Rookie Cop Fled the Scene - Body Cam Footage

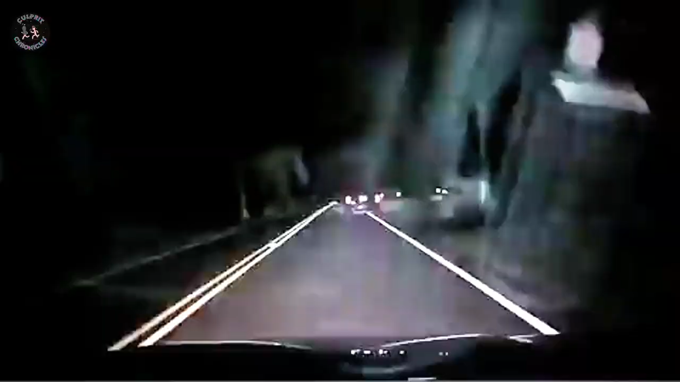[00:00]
Stephanie Ragina, a Scotch Plains police officer, did not move from the stop sign for 90 seconds despite no cars coming from either direction.
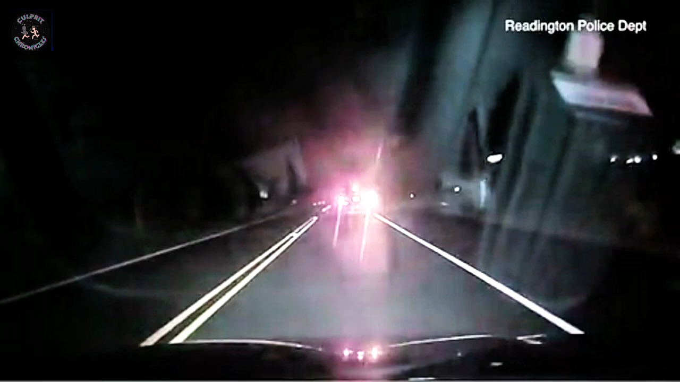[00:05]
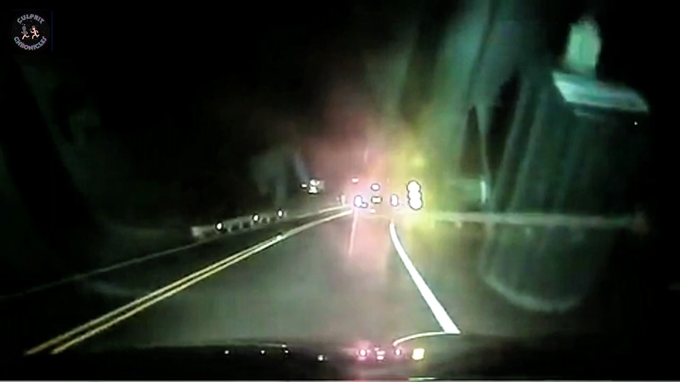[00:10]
A Readington police officer was sitting behind her motionless Ford Edge the whole time on August 26th at approximately 11:30 p.m. at the intersection of County Route 629 and Hillcrest Road.
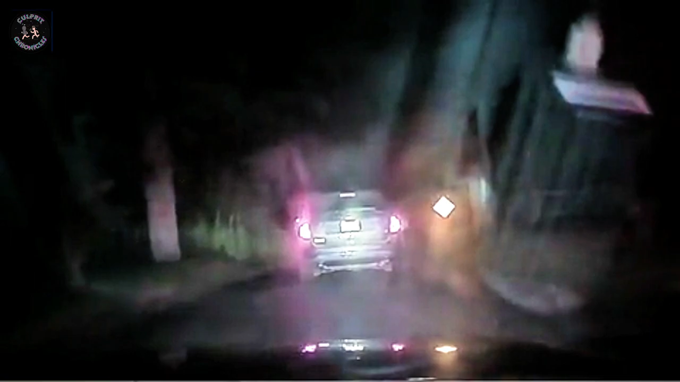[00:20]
When the Readington officer turns on his emergency lights, 26-year-old Ragina takes off by turning right and leads police on a one-minute wild chase. Ragina swerves in and out of her lane, hitting a guardrail. At one point, the rookie Scotch Plains cop signals that she's turning right, but doesn't turn there, instead taking a left a little further up. She finally comes to a stop in someone's